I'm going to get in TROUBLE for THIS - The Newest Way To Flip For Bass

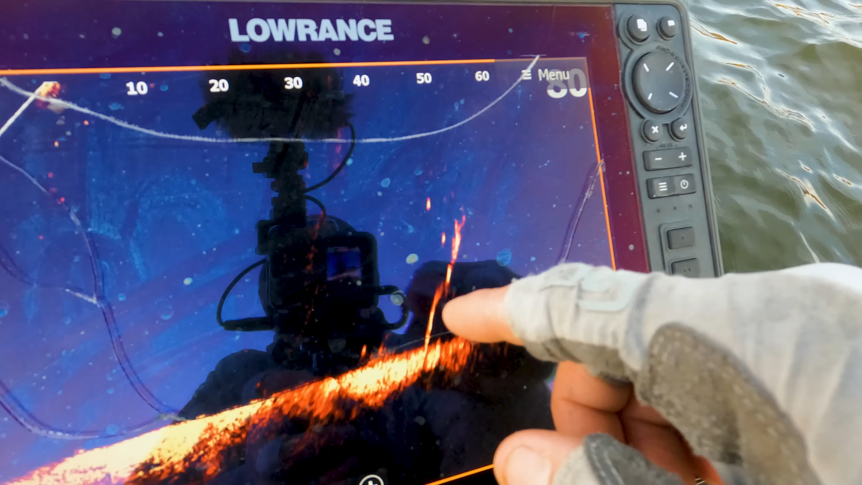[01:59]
along those lines you're actually flipping a fish and we're using forward-facing sonar
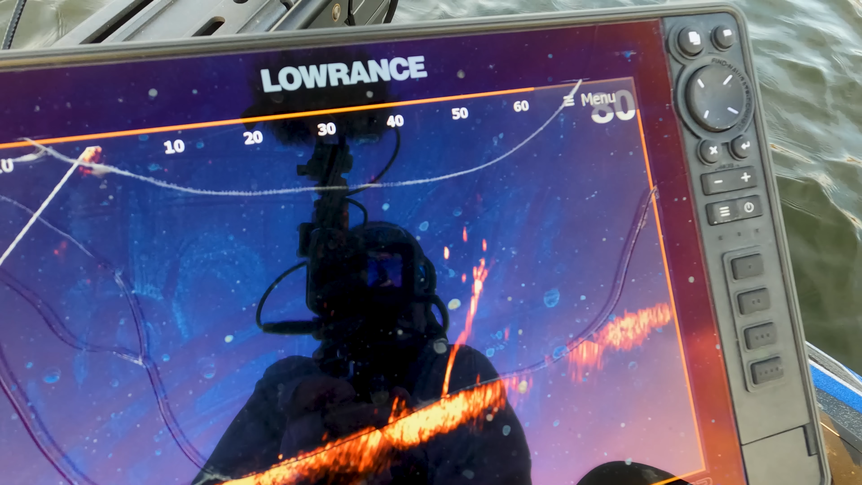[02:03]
we're using active target it's a lot like flipping sometimes you
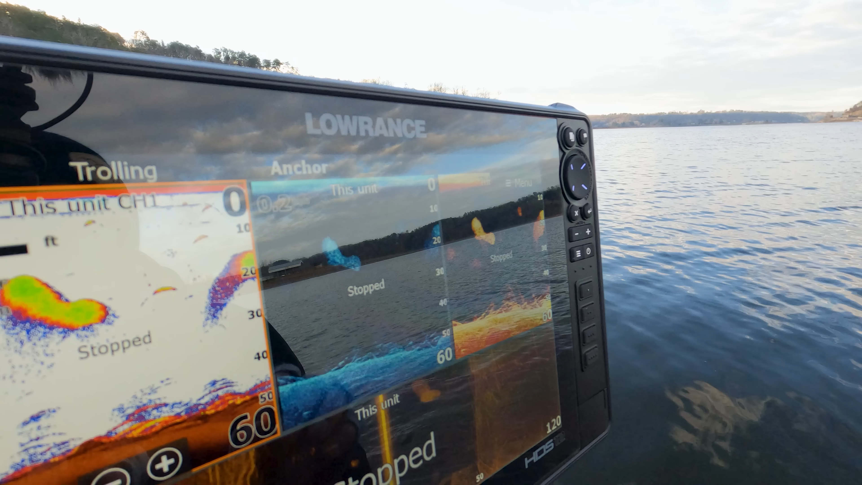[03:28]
bait now the bonus is that's a bass right there might be a couple like smaller bass right there
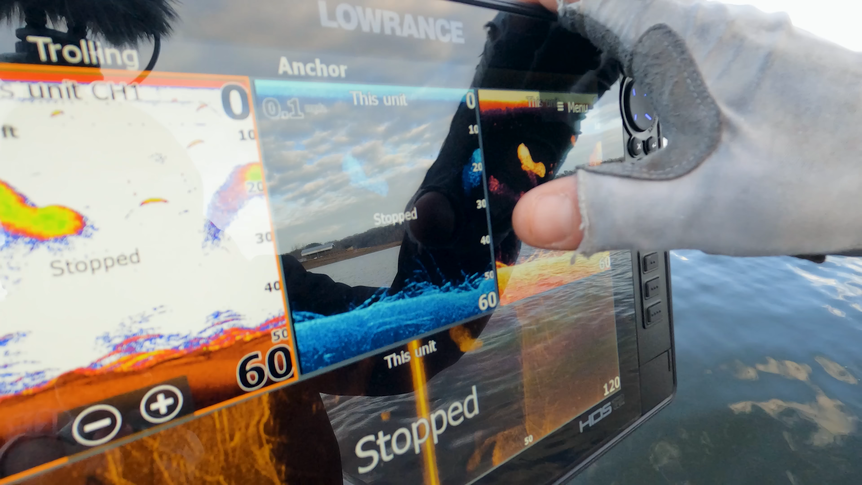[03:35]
and there's also some brush on the bottom ironically we're not even fishing the brush like the brush is just an added feature maybe something that
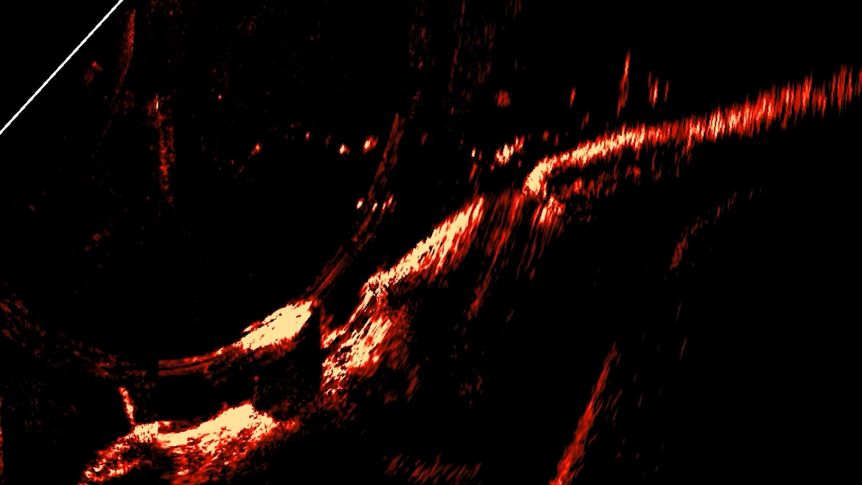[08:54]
that feel just by watching your sonar and watching how they react to the bait it's it's super informative
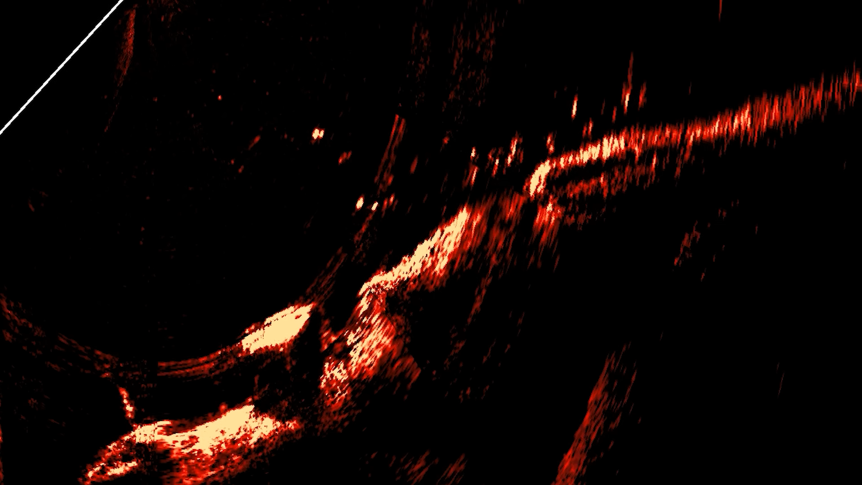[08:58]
and it's intense too the main baits that I use for this are all on spinning setups I like a drop shot a damiki style
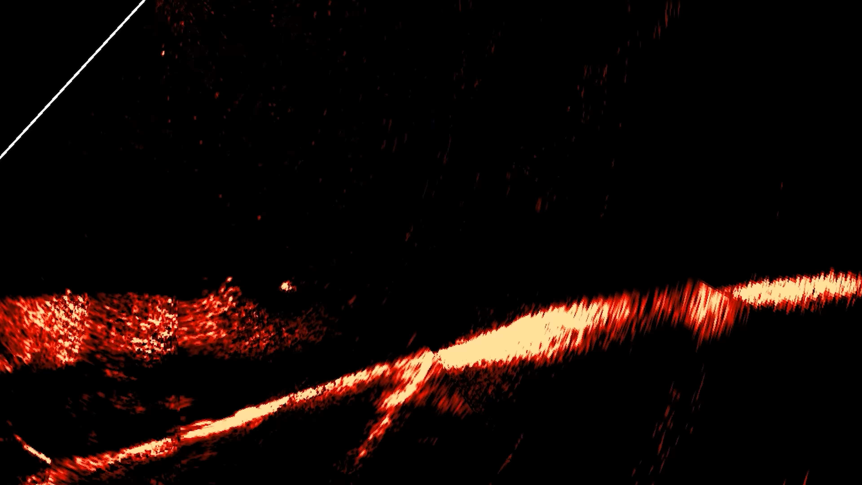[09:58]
largemouth they're moving they're following bait maybe they're not moving super fast but to keep track of them with the active target and get your bait down there fast you